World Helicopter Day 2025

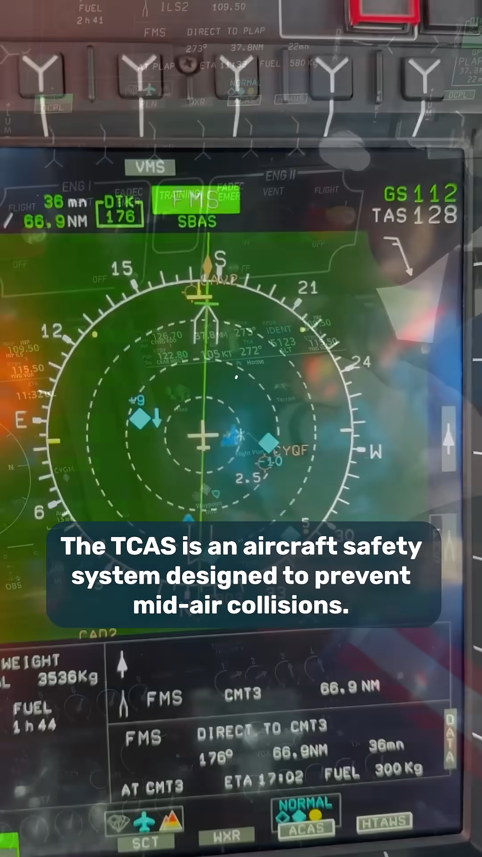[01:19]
The TCAS is an aircraft safety system designed to prevent mid-air collisions. It works by monitoring the airspace around an aircraft and alerting pilots to potential collision threats.